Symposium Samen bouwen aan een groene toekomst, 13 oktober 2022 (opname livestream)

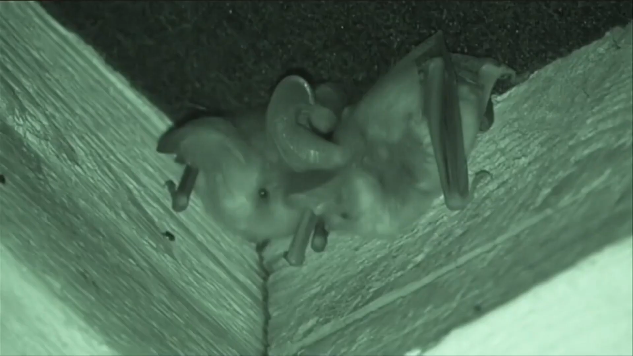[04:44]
Maar daarachter is nog een veel grotere ruimte, een spleetvormige ruimte waar die vleermuizen kunnen wonen.